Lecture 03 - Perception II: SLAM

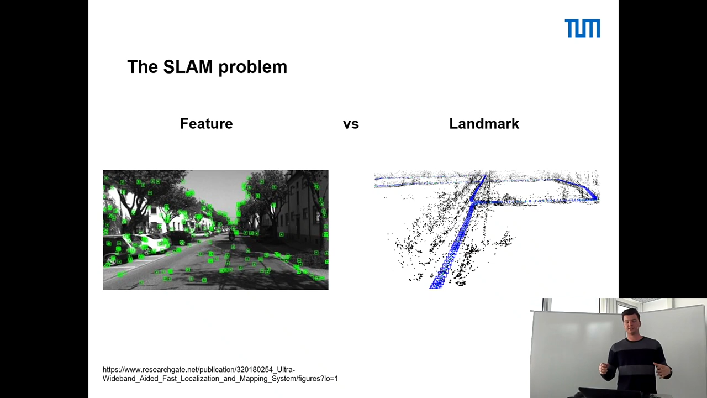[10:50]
Das heißt, das ist jetzt erstmal relativ abstrakt für uns, zu erkennen, was denn ein Feature ist. Auf der rechten Seite ist dann eine Karte, die ich mit diesen Daten aufgebaut habe. Das heißt, so wird dann aus diesen einzelnen Features werden Landmarks.
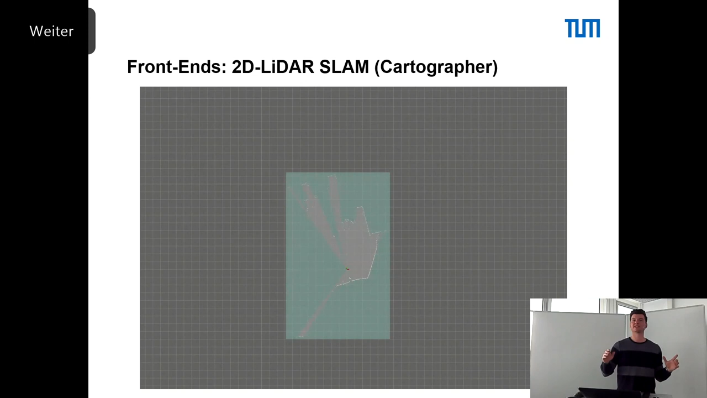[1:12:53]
Am Anfang haben wir keine Information. Dann sieht man jetzt hier eben in weiß eingezeichnet, die tatsächlichen Messungen und das, was sich nach und nach langsam aufbaut, ist eben die Karte.
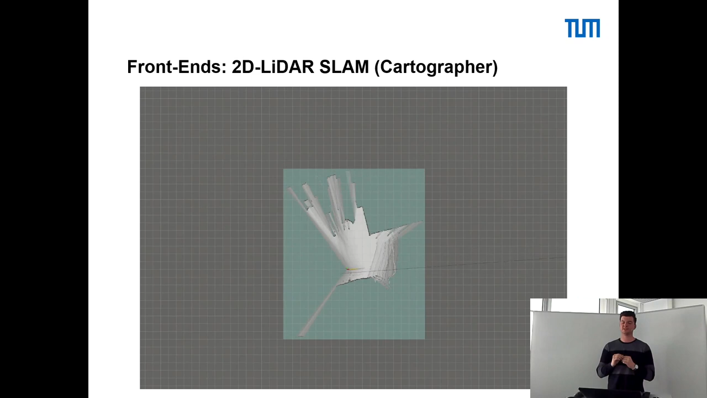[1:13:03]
Hierbei werden keine zusätzlichen GNSS- oder IMU-Informationen verwendet. Das heißt, sowohl die Bewegung des Fahrzeugs als auch die Karte der Umgebung wird erstellt nur anhand dieser 2D-LIDAR-Scans.
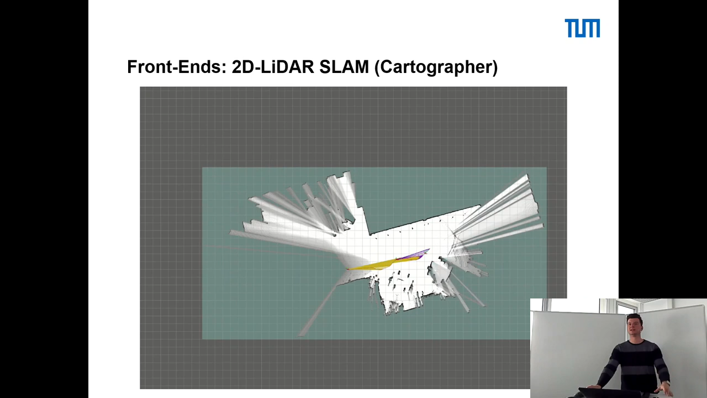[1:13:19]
Und man sieht, das funktioniert schon mal relativ gut. Für das Level 5 autonome Fahren wird uns das allerdings nicht reichen,
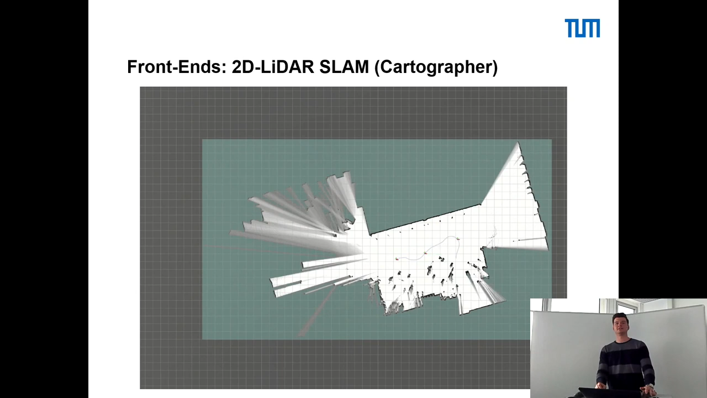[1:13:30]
denn wir können nur auf einer gewissen Höhe damit eben sagen, ist da ein Hindernis, ist da kein Hindernis, wie sieht unsere Karte aus. Für das Level 5 autonome Fahren werden wir 3D-Informationen brauchen, wie beispielsweise hier gezeigt. Dafür brauchen wir natürlich auch einen 3D-LIDAR. Hier ist mal beispielhaft eine LIDAR-Point-Cloud dargestellt. Wir werden uns in der Übung noch mal konkret Sensordaten anschauen. Wie sieht eigentlich so eine Point-Cloud aus?
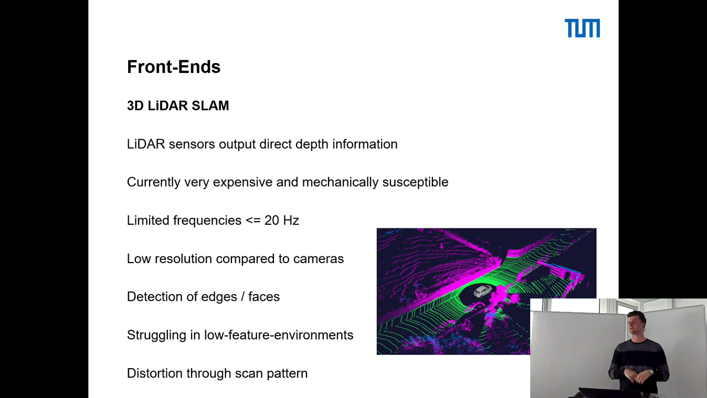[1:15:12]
dann ist die Wahrscheinlichkeit natürlich relativ hoch, dass die irgendwo zwischen meinen einzelnen Ebenen verschwinden. Weiterer Nachteil ist, dass ich durch diese Rotation im LIDAR eine gewisse Verzerrung der Umgebung habe, weil sich ja mein Ego-Fahrzeug in der Zwischenzeit weiter bewegt. Trotzdem kann ich natürlich, das ist genau das, was hier gezeigt wird, ich habe eben in jedem Zeitschritt eine 360 Grad rund um Point Cloud und die lege ich übereinander. Was man hier sieht, ist einmal grün eingezeichnet, der Pfad und dann die Karte, die sich nach und nach aufbaut. Wir werden genau das später in der Übung nochmal anschauen.
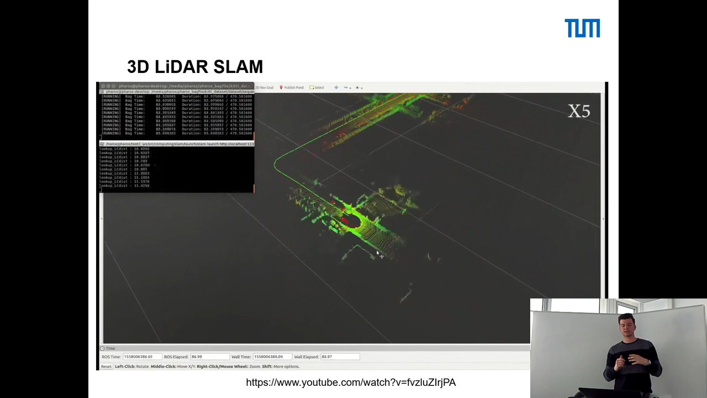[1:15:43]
Man sieht, das funktioniert tatsächlich relativ gut, vor allem wenn man jetzt bedenkt, dass wirklich hier nur die Point Clouds reingeben. Warum das manchmal so aussieht, als hätte nur die aktuelle Point Cloud. Das liegt einfach an der Frequenz, an der die Gesamtkamera, die gesamte Map gepublished wird.
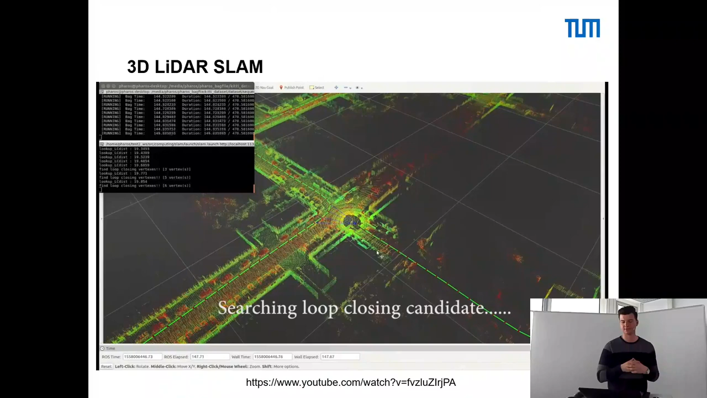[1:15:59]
Was hier jetzt interessant ist, ist die Loop Closure und man hat es gesehen, ich spule nochmal kurz ein Stück zurück, was man hier jetzt gleich sieht, wir sehen hier jetzt eben, da liegen die beiden Wände, die letztendlich genau dasselbe widerspiegeln, nicht genau übereinander.
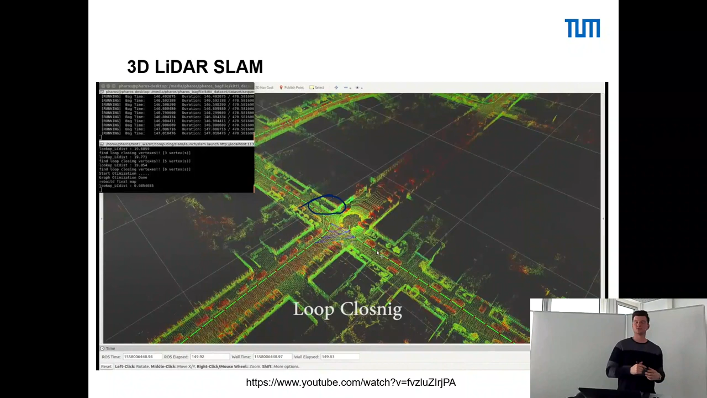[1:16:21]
Sollten sie aber eigentlich und jetzt durch die Loop Closure erkennt eben der Algorithmus das und korrigiert die gesamte Karte rückwirkend,
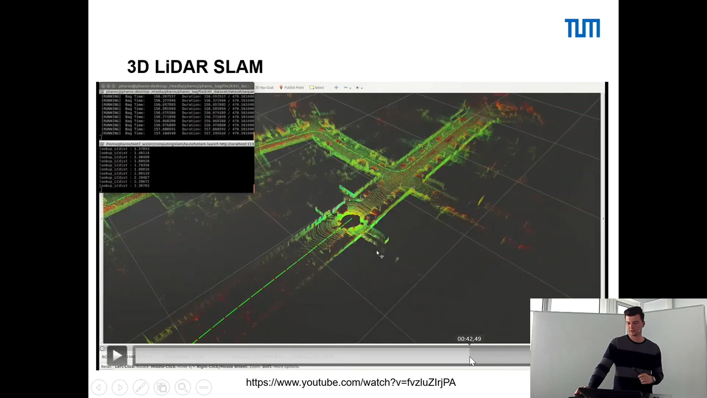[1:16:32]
wodurch eben auch die Teile springen, die wir schon zu einem früheren Zeitschritt erkannt und zur Karte hinzugefügt haben.
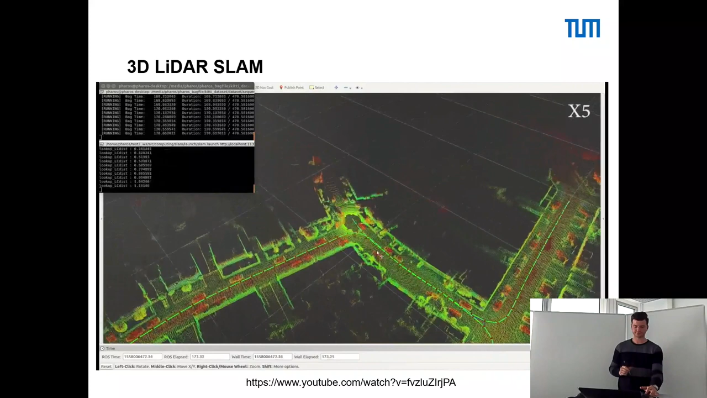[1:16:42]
Klingt jetzt erstmal alles relativ gut. In Realität ist es leider häufig nicht ganz so. Unsere Liderdaten sind sehr wetterabhängig. Riesenproblem ist da beispielsweise noch Nebel. Wenn man sich hier die Szene mal anschaut, dann sieht man hier und hier beispielsweise extrem viele Reflexionen, die eben wie Hindernisse gehandhabt werden. Man sieht auf den Kameras, da ist allerdings tatsächlich nichts.
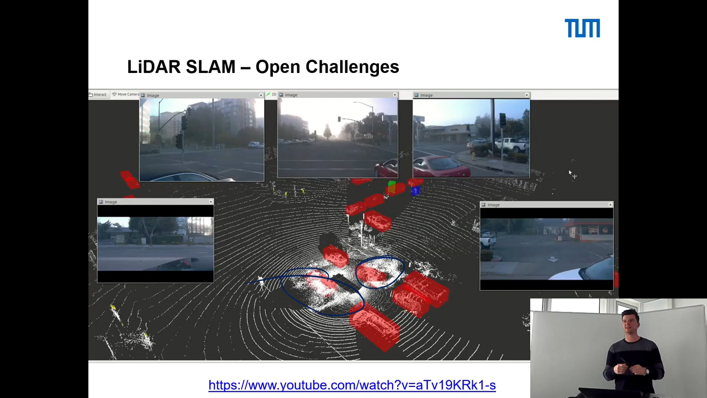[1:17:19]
Es ist einfach nur Nebel und auch im Nebel werden die Laserstrahlen des Liders reflektiert. Das heißt, hier haben wir noch einige Herausforderungen, die gelöst werden müssen, bevor das alles so gut funktioniert, wie wir uns das erhoffen. Jetzt gehen wir vom Lider weg, mehr zur Kamera.